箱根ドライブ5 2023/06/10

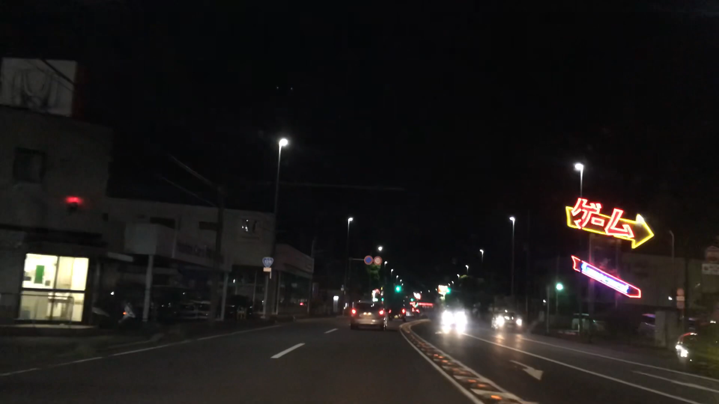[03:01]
ここでさ、なんか、このゲーセンで、金色のコルダっていうゲームも取れて、そこを売ったんだよ。このやんだやつで。10円だった。あははは。嘘でしょ、と思った。難しいね。いやいやいや。やっぱ、ここの道が一番いいわ。快適ですよ。タブレージュ。ちょっと、ゲンジャーは通らなくていいよって感じだね。うん。怖い、怖い。なんか、ハラハラするよね。